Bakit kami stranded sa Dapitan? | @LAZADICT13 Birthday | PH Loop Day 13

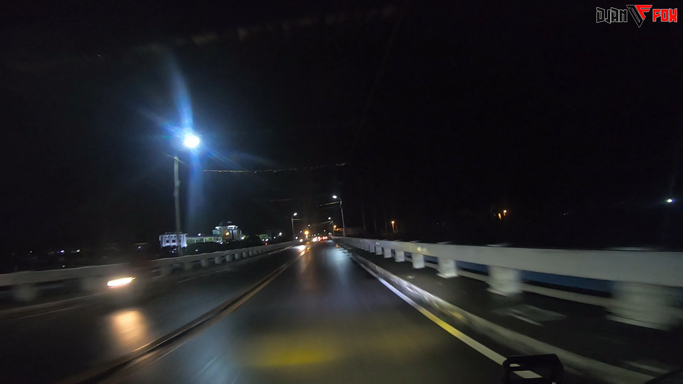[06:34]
Fiesta ata dito. Wala bang may makakainan dyan?
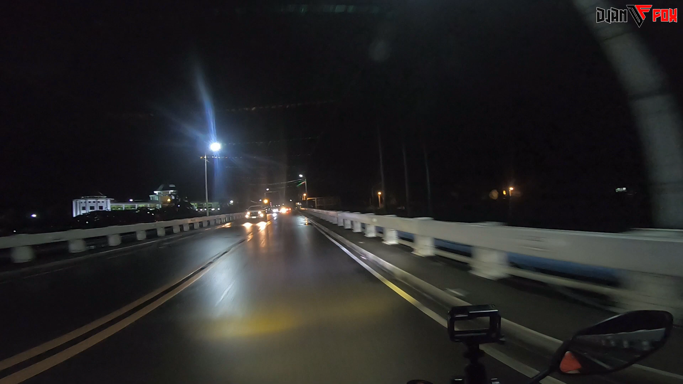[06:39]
Oh? Uy, ano to? Mall ba to?
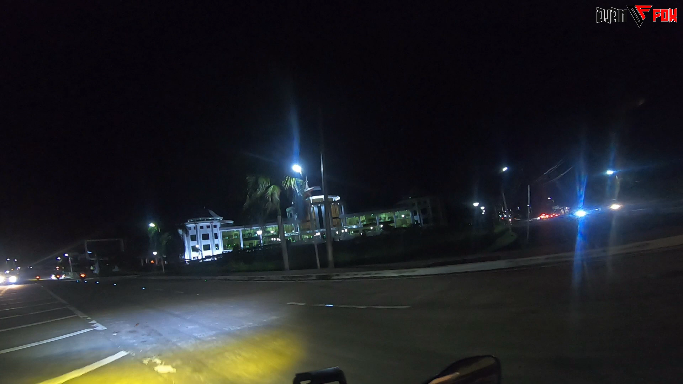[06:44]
O munisipyo? Ano kayo? Parang palasyo.
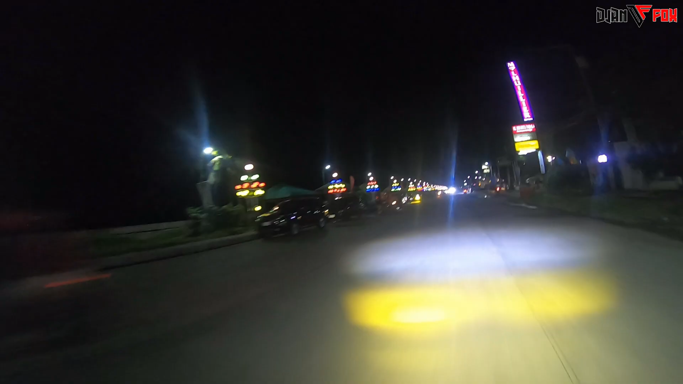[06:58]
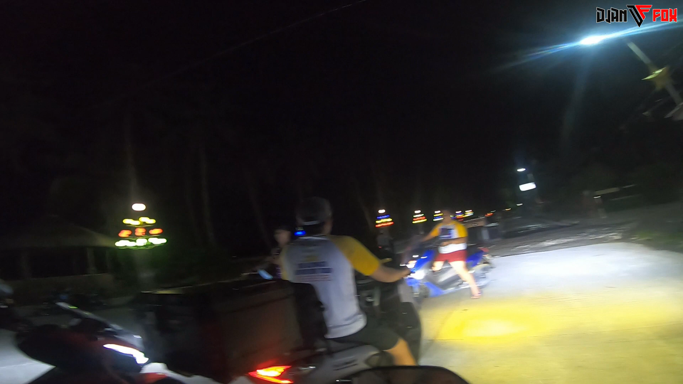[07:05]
Dito yata kami ah. Yari sila sa dik.
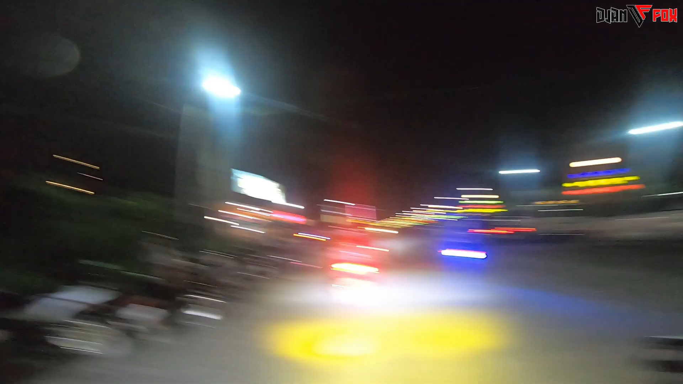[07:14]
Beer and Barbecue, Sunset Boulevard, Davao, Dapitan City.